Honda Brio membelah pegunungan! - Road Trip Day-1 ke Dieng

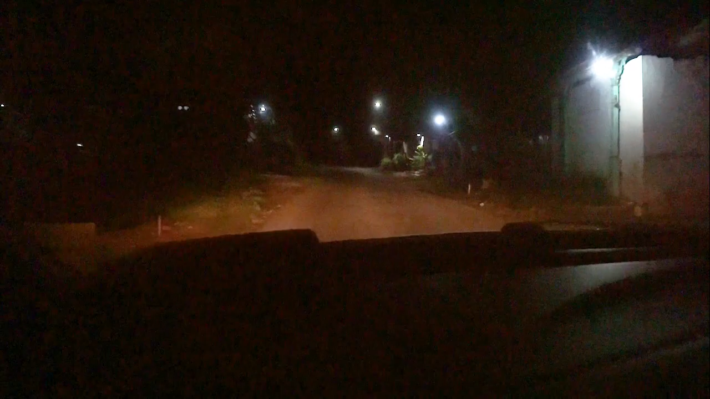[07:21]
Kalimantan. Kita nyampe-nyampe udah di yang rest area dia ya, Beb? Memang orang-orang bilang jalanannya nanjak sih. Iya, ini pasti nanjak. Ya, namanya juga bergunung ya.